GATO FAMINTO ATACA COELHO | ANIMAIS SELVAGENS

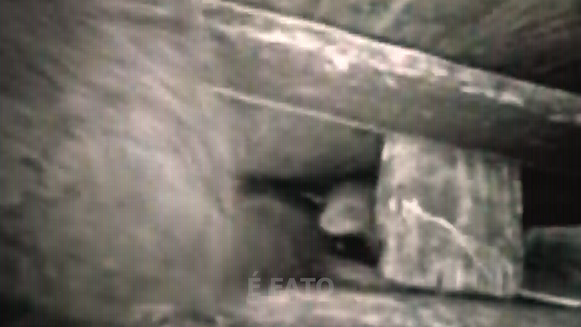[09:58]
conduzindo todos os filhotes, incluindo o que ficou para trás, para o outro lado dos barcos.